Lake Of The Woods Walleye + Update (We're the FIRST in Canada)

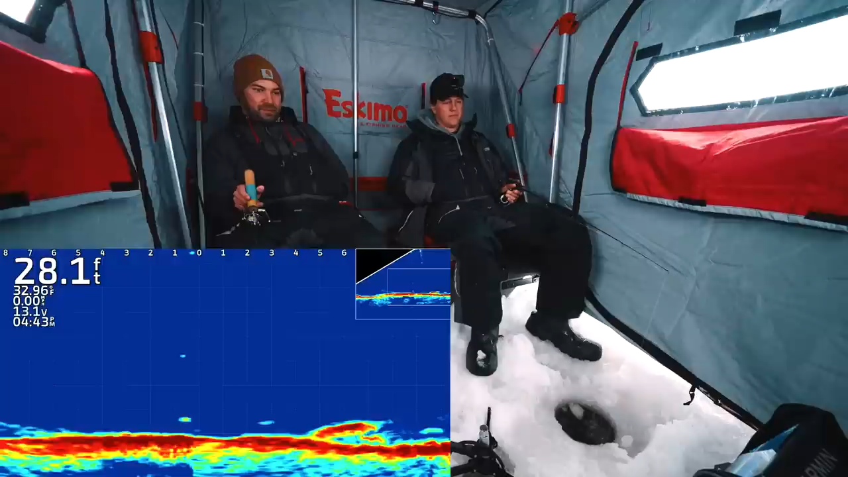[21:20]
On screen: depth 28.1 ft
oh look at that fish moving on the right baba baba he's on the other side of the boulder yeah there he is he's starting to flicker oh he's coming oh he's coming I'm just gonna pound on the spot and just start lifting oh oh that's a good fish too oh man he just throttled it yeah he did oh he's coming back he's coming back you can see his tail kicking that's a decent sized fish dude
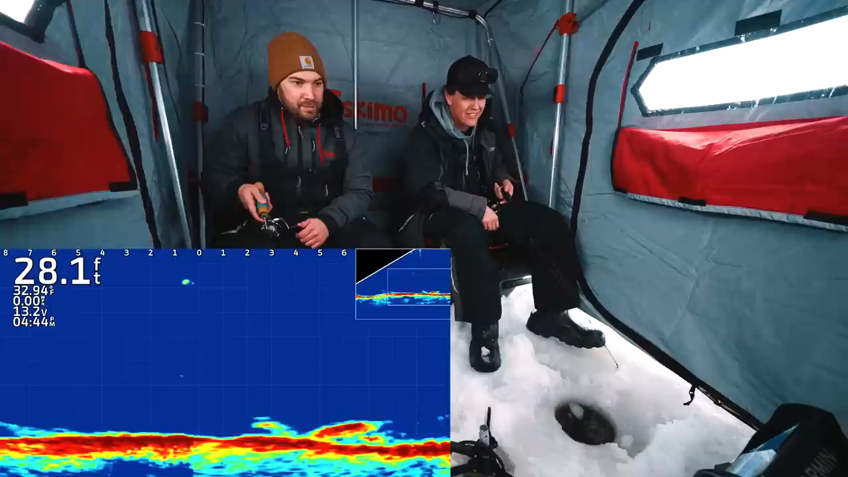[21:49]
On screen: depth 28.1 ft
problem is I don't really have a whole lot of action I just kind of have oh he's gonna eat it right here
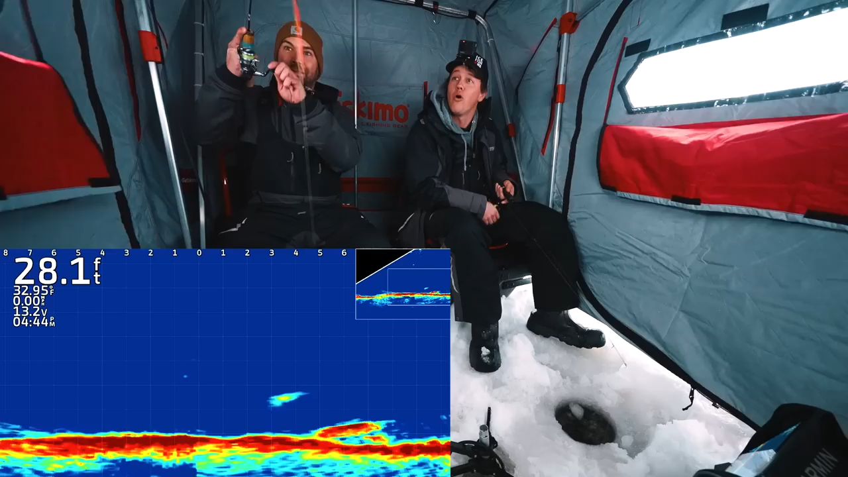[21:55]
On screen: depth 28.1 ft
oh Ben's on fire that fish was just cutting you see him cut out of the screen yeah oh man I had a chance
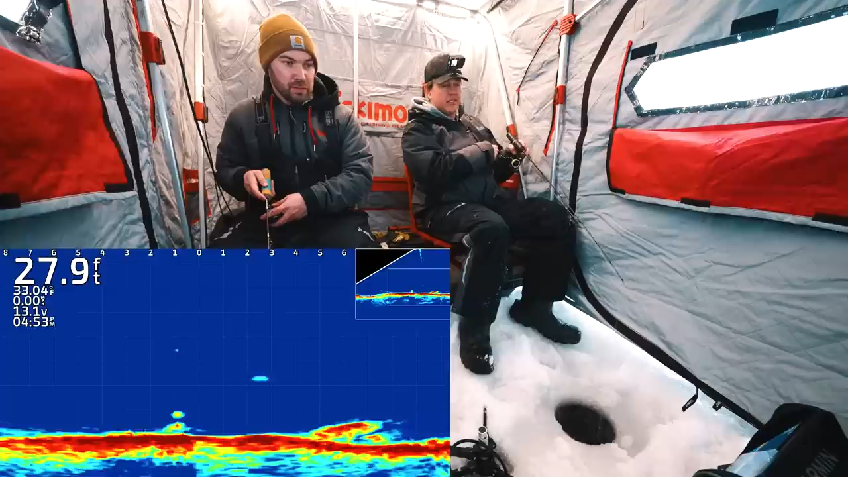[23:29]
On screen: depth 27.9 ft
oh oh is this a decent sized fish come on oh he's coming over you you robbed me no oh yeah he's coming oh now he's coming back to me another fish coming in on the right things are turning on oh I felt good this might be a big perch I'm thinking big perch that's my prediction nope not even close to right oh